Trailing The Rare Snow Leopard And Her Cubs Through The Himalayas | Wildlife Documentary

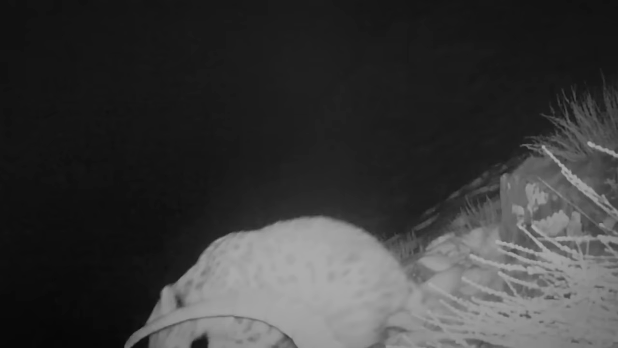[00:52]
Later at night, the camera traps had a surprise waiting for us. Gyamo had two cubs. Cubs were a sign that this area is a great habitat for a breeding leopard.
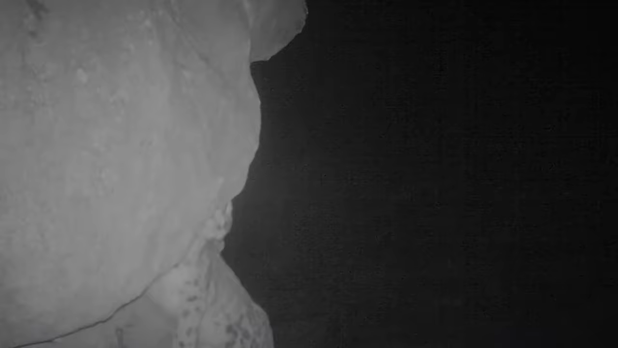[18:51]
There wasn't just one snow leopard here.
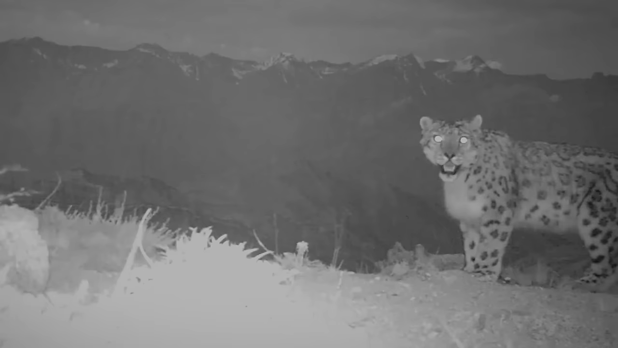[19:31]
And then one of our other camera traps showed that the big male was still around. Definitely a threat to cubs that young.
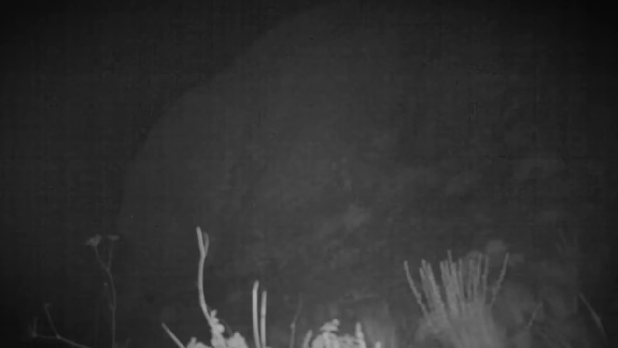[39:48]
The flash of light that we saw that night was only a fox.
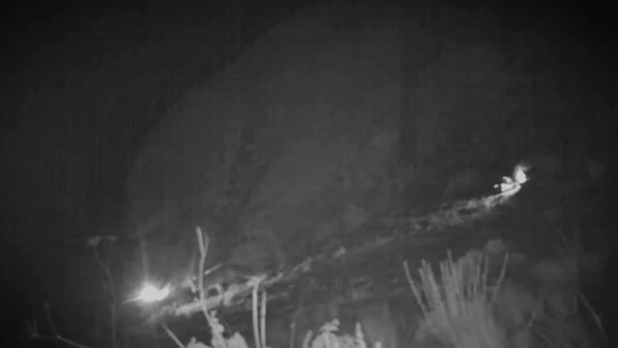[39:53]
We can see the cameras have worked, triggering each time something passes by.
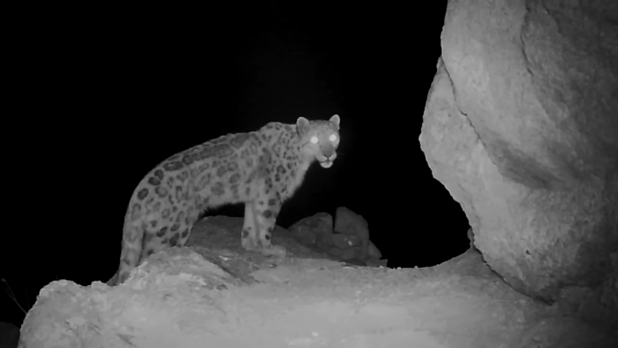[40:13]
And then, it's Gyamo, our queen.